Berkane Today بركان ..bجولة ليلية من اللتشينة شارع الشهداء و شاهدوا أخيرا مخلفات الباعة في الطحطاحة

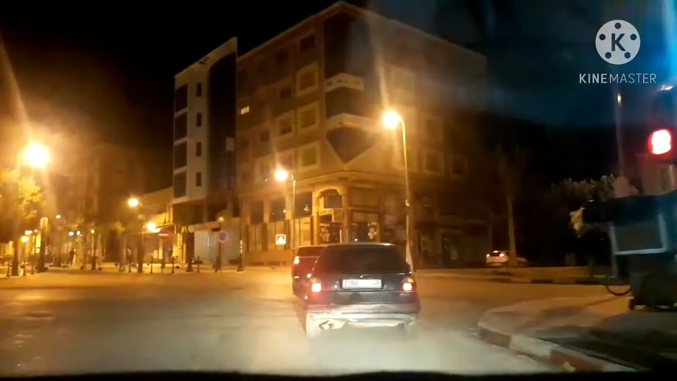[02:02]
شارع الحب راه خاوي تواجدوا الان بشارع ابن سينا المعروف بشارع الحب
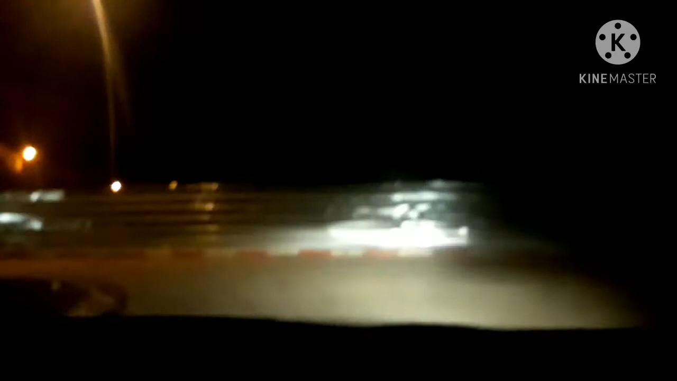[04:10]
التحتاحة شنو غير التحتاحة بركات ها هو الساحة ديال الأندلس يبان غير الزنك ما عرفناش راهم يديروا للداخل